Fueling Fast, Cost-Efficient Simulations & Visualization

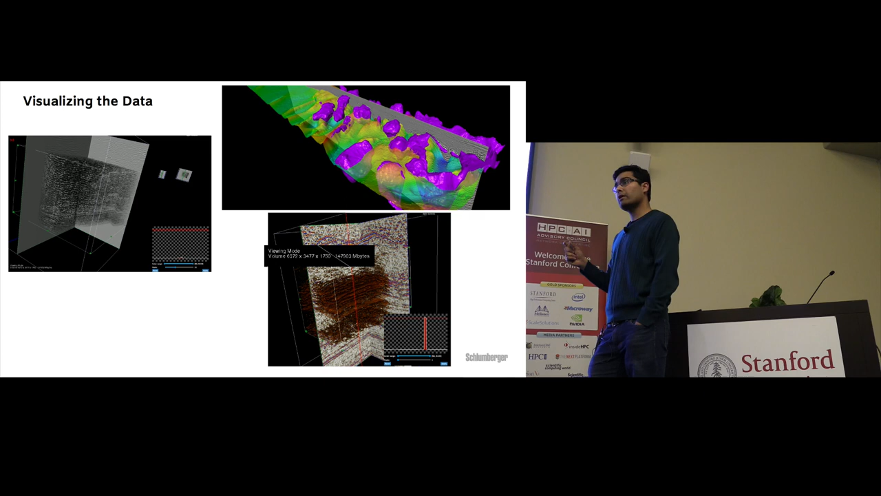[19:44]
Basically, it's in a browser, and then the red sort of rectangles and triangles are reflecting some of the oil field data. So in this case, they are seismic surveys which are done at that particular location. So if I just click on that, it's basically creating, what it does is it connects to the cloud,